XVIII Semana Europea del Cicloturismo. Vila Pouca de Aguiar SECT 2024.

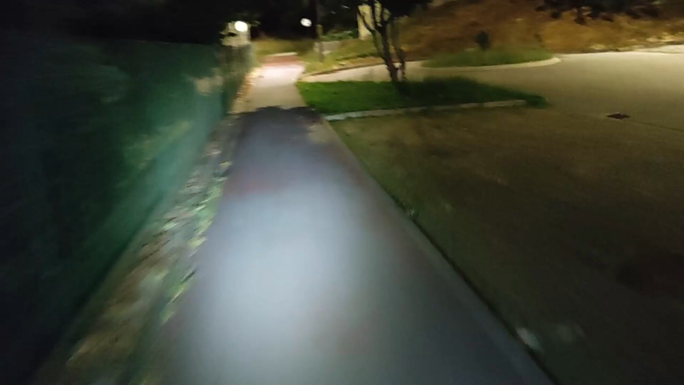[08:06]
Y es que es increíble porque, aparte de ser una vía verde asfaltada,
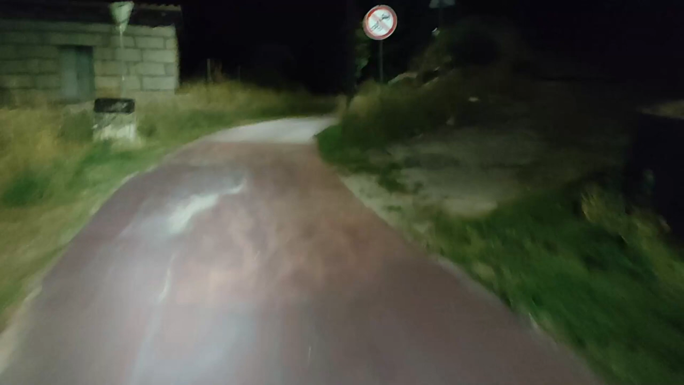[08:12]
es que tiene iluminación. Le han puesto farolas. Es como la... como el carril bici del Anillo Verde de Madrid.
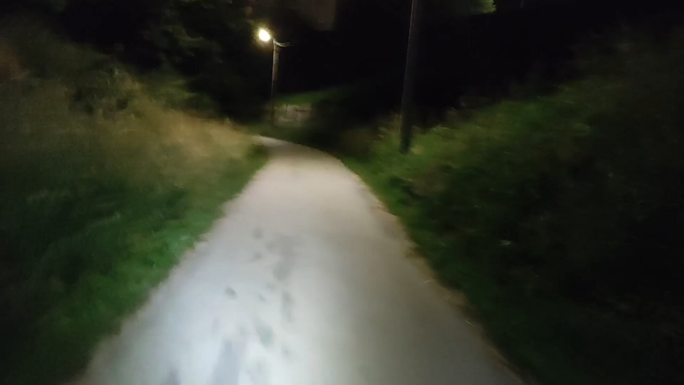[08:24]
Pero fíjate, aquí en un pueblo del norte de Portugal, está iluminado. O sea, es la caña, es lo que todo el mundo de un ciclista quisiera tener en su pueblo, tío.
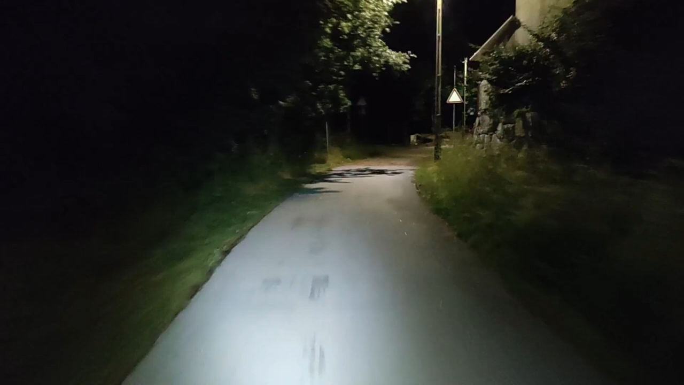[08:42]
O sea, es muy bueno.